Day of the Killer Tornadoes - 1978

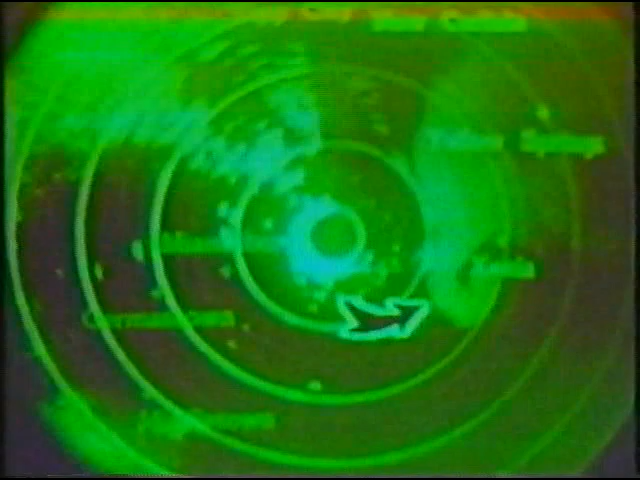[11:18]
Persons in the city of Xenia and along the track just south of it, Arrowhead, Xenia, Central State, should take cover immediately.